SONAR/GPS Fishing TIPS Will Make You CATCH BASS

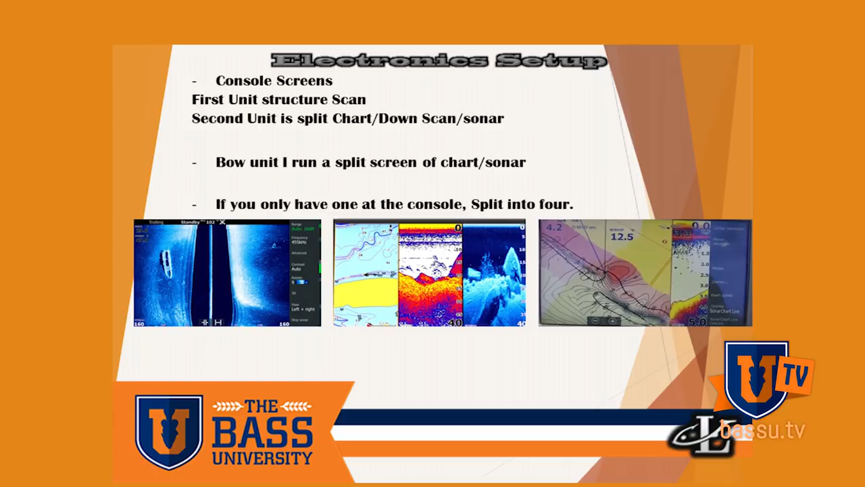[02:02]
you know the twelves aren't aren't a necessary option you know they come in HDS sevens nines I'm sure all y'all know that but it just helps to